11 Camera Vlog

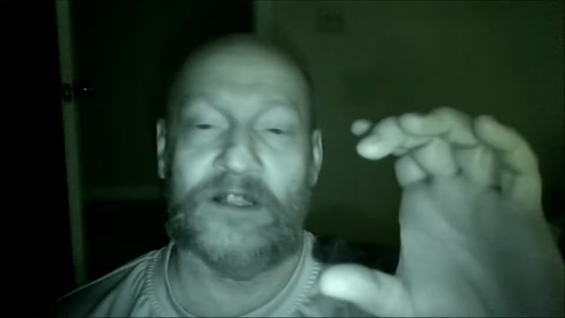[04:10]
takes one of the little tiny discs so this one's pretty cool i don't know where i set my big light i got a big uh the big ir light but
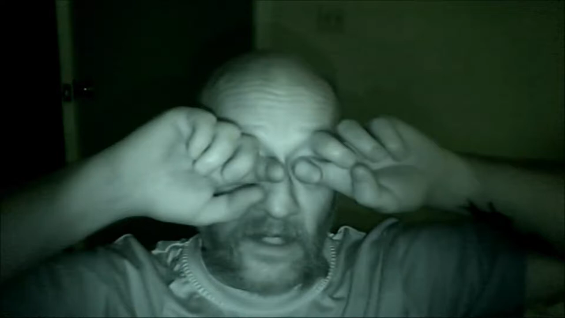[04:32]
if i could find that animal this is the one i used for that so all
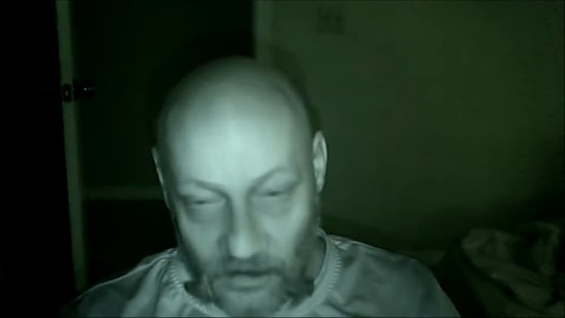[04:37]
right what's on the screen here i got something on here okay i don't know what it is okay so i've got seven minutes of battery but so i kind of like this one it's it's really awesome as you can see that the
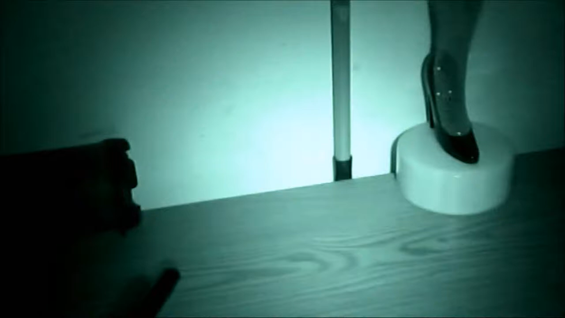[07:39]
and this is with the uh the big ir light see
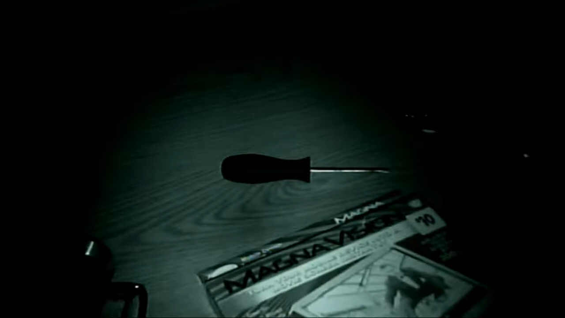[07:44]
the difference and it's almost dead there you go
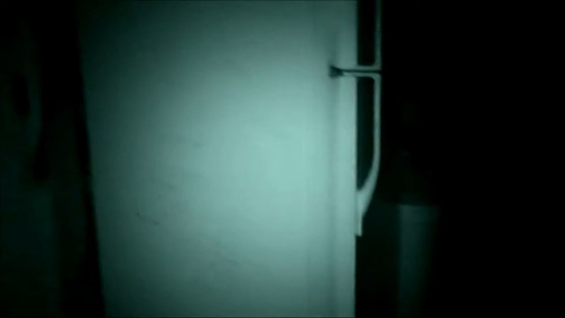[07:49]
there's the back door um about 12 feet away so yeah that's um that's pretty good